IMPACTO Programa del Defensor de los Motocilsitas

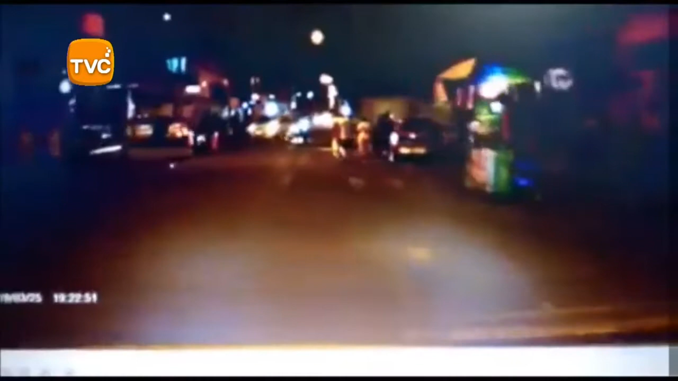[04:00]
En Bucaramanga, esta ñera en moto Golpeó un tachi por la parte de atrás Y su compinche el ñero tomó el control de la moto Y se voló para no responder por los daños